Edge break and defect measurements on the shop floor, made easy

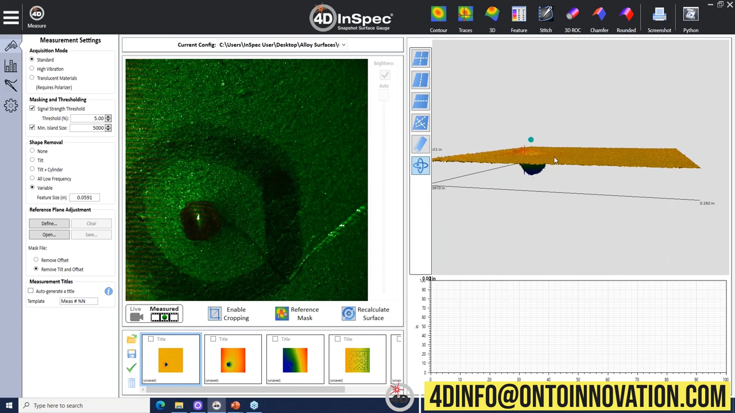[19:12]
The defect is still there. The shape of the defect has not been removed compared to the just moving tilt. You can see the shape of that part, the shape of the defect.
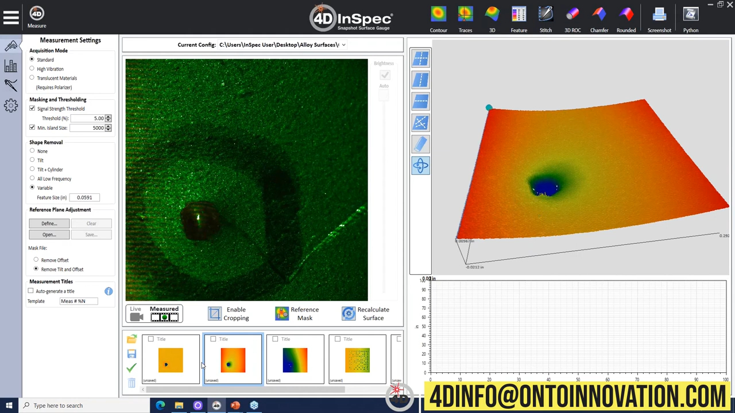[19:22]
And here we flatten it out to allow our feature analysis to analyze it. Yes, sir.
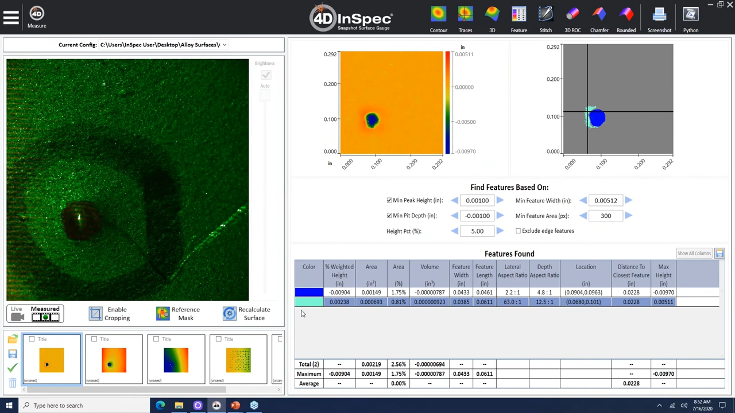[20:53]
And if you want to set a, if you were wondering what that is relative to, right now we're just using average because it's a relatively simple part. Not a whole lot of geometry to it.
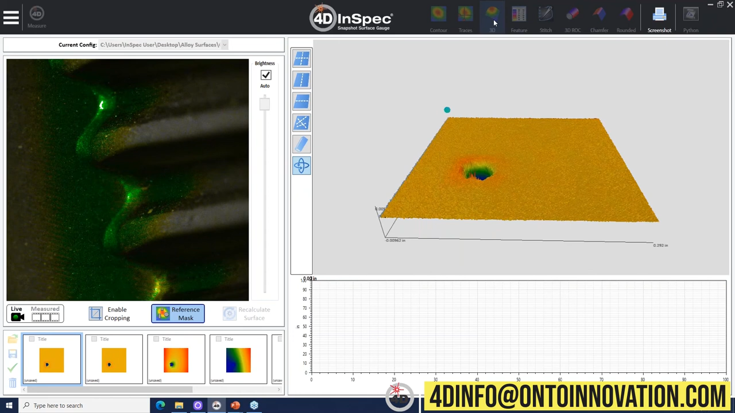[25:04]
the edge of it to go and take a measurement of that.
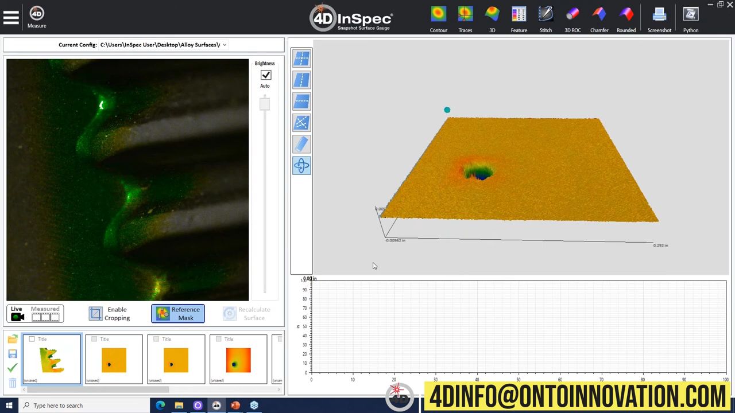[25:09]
And, uh, this is what we're seeing there. Is that what you're looking for? And then you're going to want to, uh, just go to tilt removal.
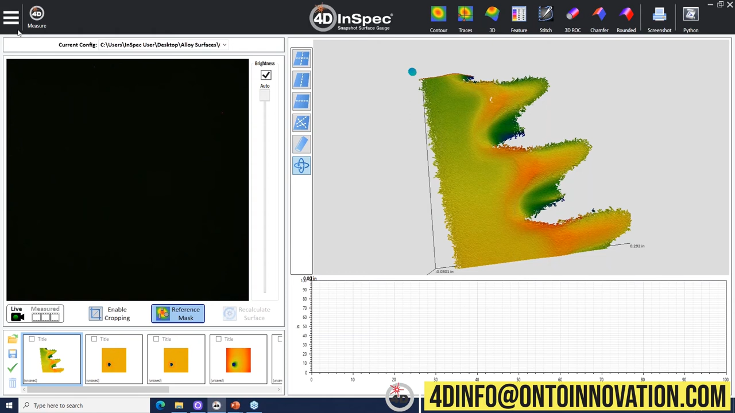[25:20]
Yeah. Oops. I have a reference mask on there. So, this is the 3D data we get from looking at this area on the edge of the serrations.
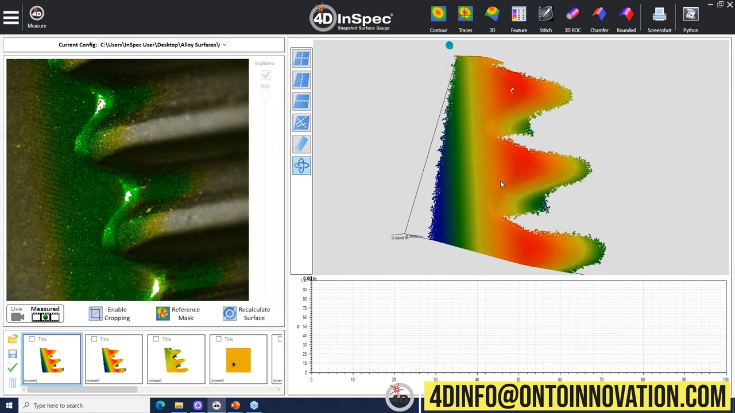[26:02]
And where you see the data kind of missing, you know, that's areas where it's exceeded the two and a half millimeter depth range of the InSpec. And so, for something like this, if you needed to get the entire range, um, one, you could maybe angle it to get, uh, to get better. But then the other thing you can do is the InSpec XL, again, has a nine millimeter range or about, uh, uh, three tenths of an inch. And so.
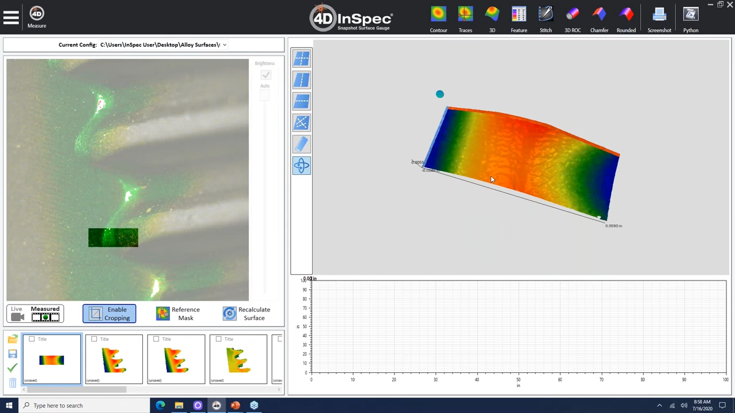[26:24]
Okay. Let's see if you analyze. So, we can analyze that chamfer here. It's a little bit of a chamfered edge. We can analyze along here if you wanted to. But yeah, it doesn't appear there's any actual, you know, damage to that part of this. Yeah, I'm not seeing any, uh, any defects on this edge.
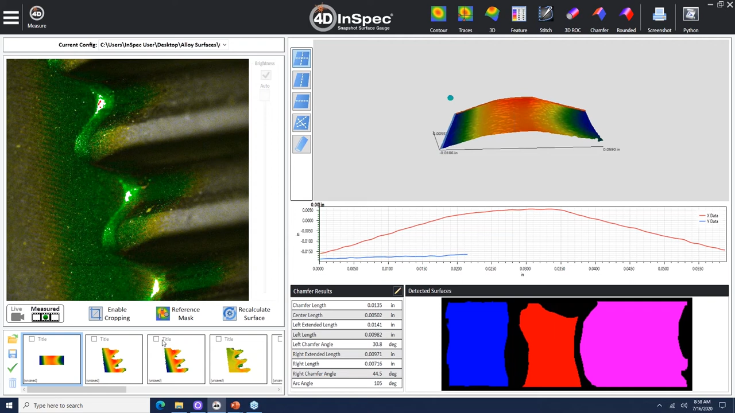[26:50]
Uh, Kramer, another question. I think referring back to that, that ding, that pit measurement that you had earlier.
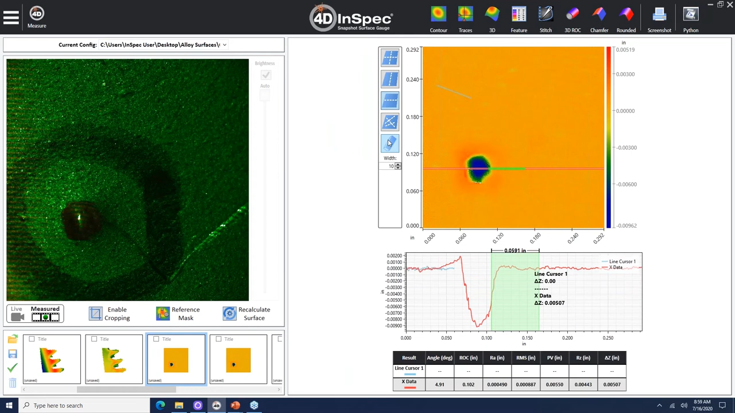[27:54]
Um, so it's about 0.046 inches in length. And then also Kramer also, uh, with the 2D cursors, you can do that more manually. Yeah, so this is where traces becomes, uh, uh, a powerful tool. So if you come and highlight, uh, this area, you can see from, from this left side, uh, uh, uh, of the field of view, you can see it's, uh, about, uh, 67 thousandths, uh,
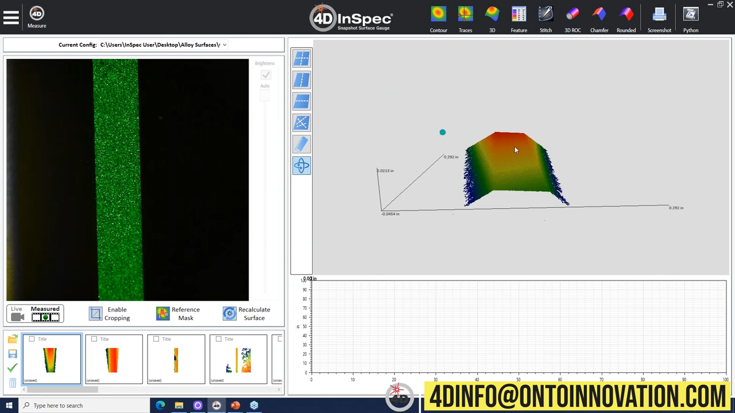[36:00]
I'm gonna put that into my chamfer analysis. Um, what the software is gonna do here is identify all the data points that are on this, uh, left plane. All data points that belong to this right plane. And I fit all data points to this chamfer face. It's gonna reconstruct, um, the chamfer and the edge itself. Uh, tell me, uh, remove any tilt that I had. Any, uh, tilt that I had. You can see the tilts. My inspect had to the relative to the part there.